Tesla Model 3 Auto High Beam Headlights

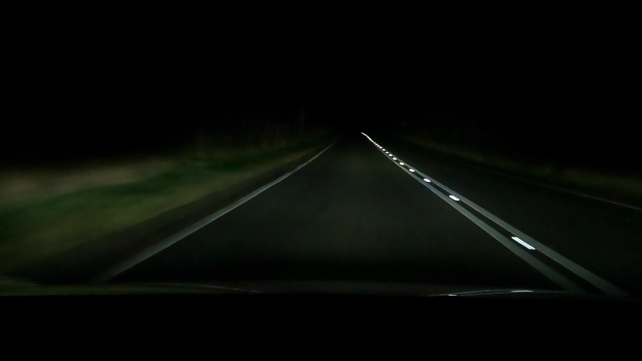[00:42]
features of it as there's no street lighting and it should dip when it sees other cars it's better with the cars that have led lighting it's not so responsive with the older style headlamps from other cars so i occasionally get flashed we will try this short journey now see what happens the headlamps or headlights are projector headlamps